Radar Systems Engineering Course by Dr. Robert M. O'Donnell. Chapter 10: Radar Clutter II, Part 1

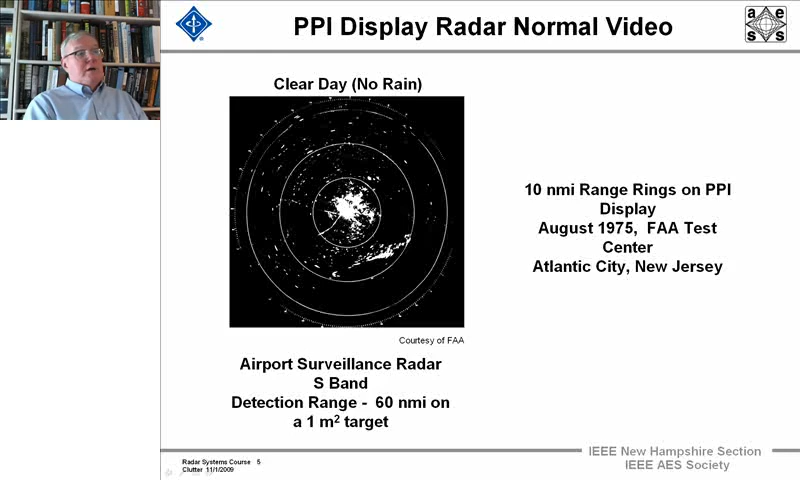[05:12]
They show up with zero Doppler. We're not using any kind of Doppler processing to get rid of them. And a similar set of reflectors in a line here. If we look at that same geographical site on a day in August of 1975, when it was very heavy rain, we see in addition to the same backscatter here from the hotels and the buildings and from the high-tension wires and some of these other single, we also see two other things.
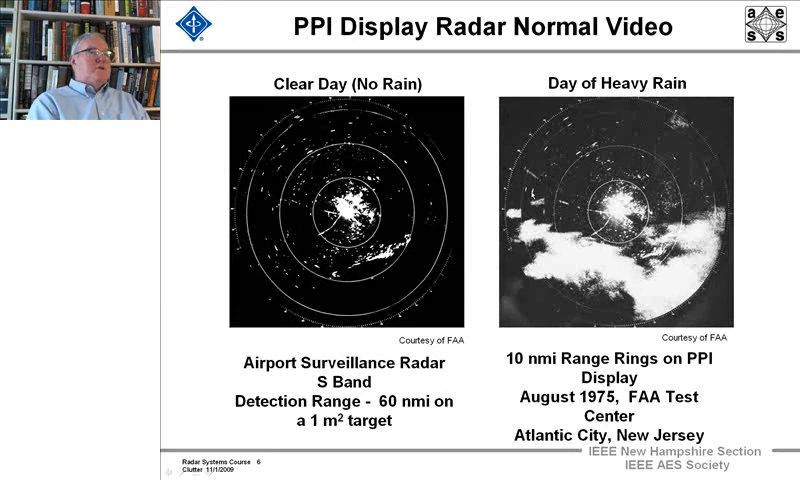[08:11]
And if you look over, you can see right here a persistent, non-moving target. And here we see a persistent, non-moving target also. So they're probably from the same object fixed in space.